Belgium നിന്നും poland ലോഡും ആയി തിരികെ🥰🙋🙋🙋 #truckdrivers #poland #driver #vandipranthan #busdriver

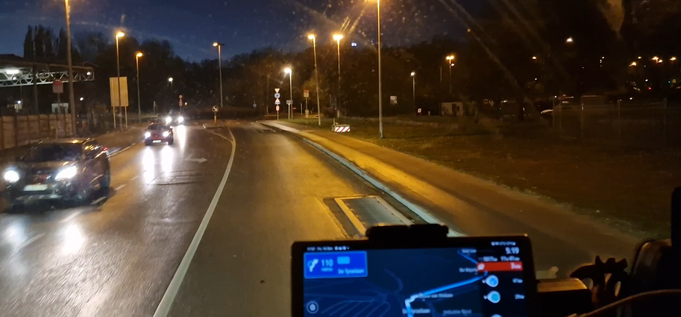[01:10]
നമ്മുടെ മാപ്പ് ഇങ്ങനെ പറഞ്ഞുകൊണ്ടിരിക്കും, കറക്റ്റ് അത് നോക്കി നമ്മൾ ഓടിച്ചു പോവാന്നുണ്ടെങ്കിൽ അങ്ങ് പോവാം.
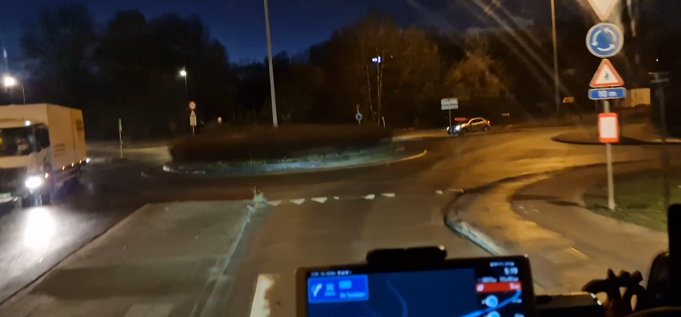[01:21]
ഒരുപാട് പേര് ചോദിക്കാറുണ്ട് ഇതെങ്ങനെയാണ്, നമുക്ക് ഇവിടെ ബുദ്ധിമുട്ടുണ്ട്.
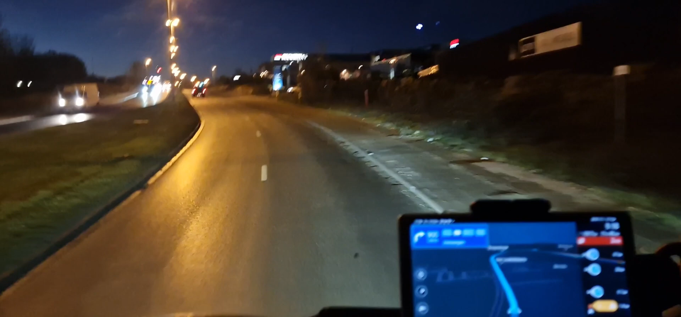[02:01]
നമ്മൾ നേരെ ഹൈവേയിലോട്ട് കയറുകയാണ്. ഹൈവേയിൽ കയറി കഴിഞ്ഞിട്ട് നേരെ വെച്ച് ഇവിടെ പിന്നെ ഗ്ലാസ് ഉണ്ടാ ഫുള്ള് അഴുക്ക് പിടിച്ചപ്പോഴു തന്നെ.
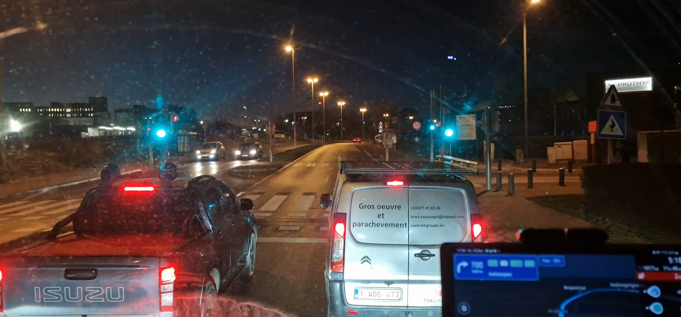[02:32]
റോഡ് നനഞ്ഞു കിടക്കുന്നത് കൊണ്ട് ഐസ് വീണിട്ട് അവിടെ നിന്ന് കറങ്ങുക വണ്ടി ടയർ. അല്ലാണ്ട സ്ലിപ്പറിയുടെ പടം വന്നോണ്ടിരിക്കുന്നുണ്ട്,
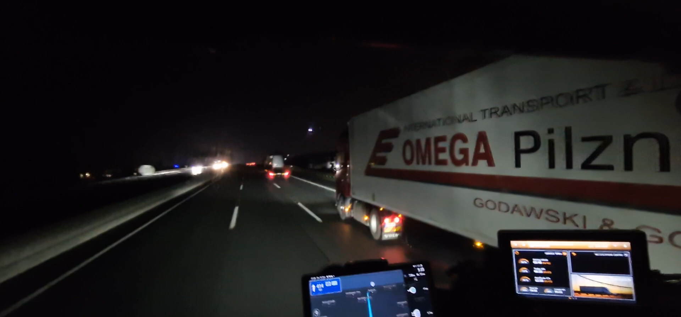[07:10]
നല്ല ചെറുതായിട്ട് ഇങ്ങനെ മഞ്ഞ് വീഴുന്നുണ്ട് എങ്കിലും നമുക്കും കാല് കുറയ്ക്കാൻ പറ്റത്തില്ല, നമ്മളും 90 തന്നെ പോയേ പറ്റൂ.